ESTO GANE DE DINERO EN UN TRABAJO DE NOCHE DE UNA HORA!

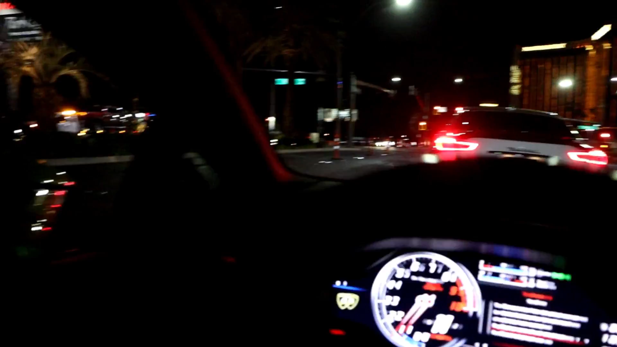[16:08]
haciendo A través de mi Viene Ben En el nuevo Lamborghini Aventador
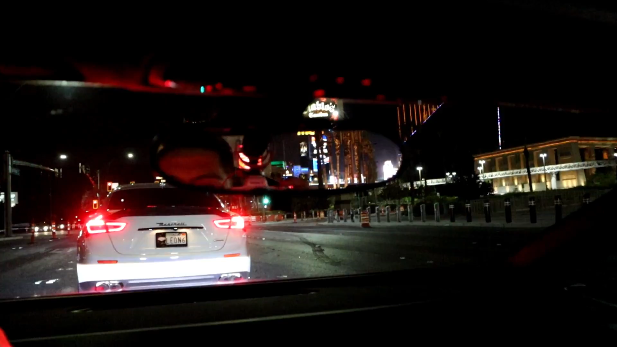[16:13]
SV Que se acaba de comprar Que Sammy hizo un vlog Sobre esa aventura Donde fueron a comprar Los Tayuta Entonces Ahorita les voy a explicar Con detalle Pero ya estamos llegando A donde vamos a entregar El Lamborghini Huracán
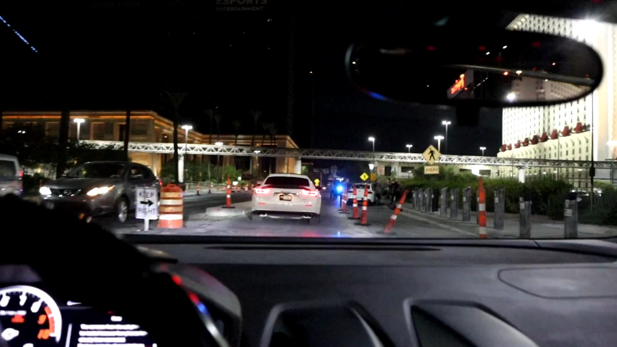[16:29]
Que es acá delantito Toda la gente Se queda mirando Wow Chocaron